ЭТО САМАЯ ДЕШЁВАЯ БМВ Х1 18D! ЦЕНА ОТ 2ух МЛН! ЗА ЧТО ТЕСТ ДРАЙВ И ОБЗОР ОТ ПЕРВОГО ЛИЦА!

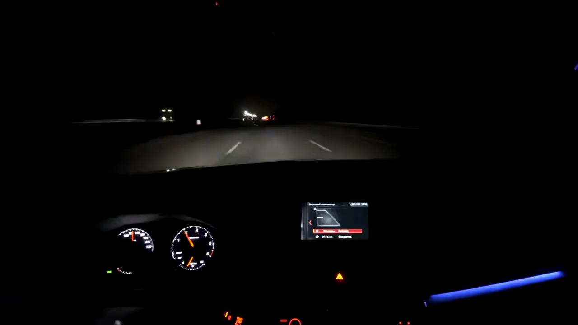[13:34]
Бац, и наступила ночь. Видали, как могу? Значит, возвращаюсь и обратно в Москву, еду по трассе. Еду примерно уже 50 километров со скоростью 110-120. То есть в том самом режиме, в котором я обычно передвигаюсь. М4, здесь везде камеры, собственно, народ так и едет.
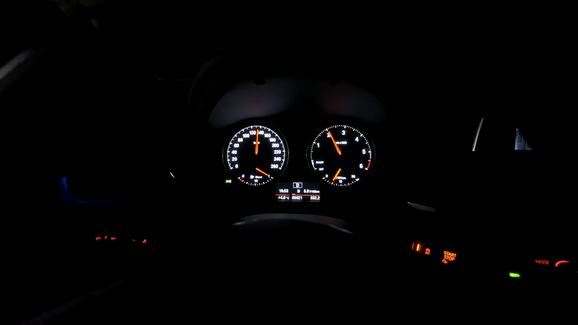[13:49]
В основном. Расход топлива у нас получается 5,7 на 100 километров.
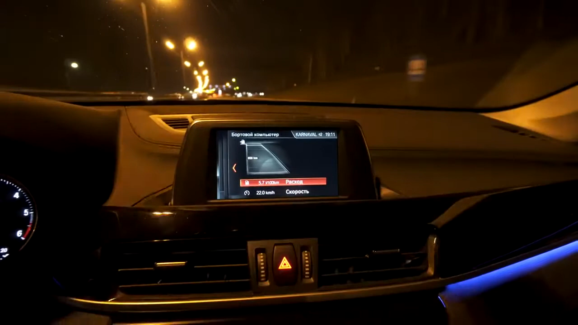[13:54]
Вот при таком режиме это, в принципе, реальный расход. Я бы даже сказал так, что 6 литров, это с учетом каких-либо обгонов. Конечно же, с вами я лукавить не буду.
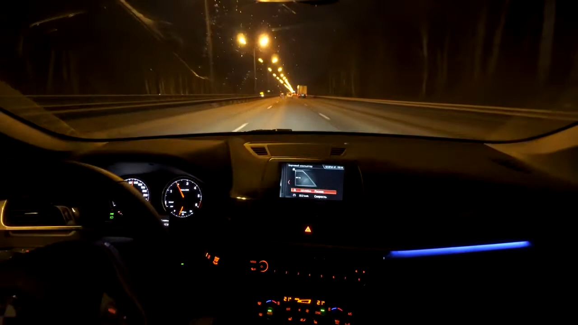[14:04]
После более дорогих версий в машину садишься, ну, прям очень просто. Но не забываем о том, что если пересесть чего-то попроще, там, не знаю, там, солярис пятилетний, в простой комплектации, конечно же, ты будешь получать бешеное удовольствие. Поэтому здесь все реально сугубо индивидуально. Кто с чего пересаживается, кто на чем до этого ездил, тот выводы для себя и сделает. И освещение в ночное время, я бы сказал, аскетичное.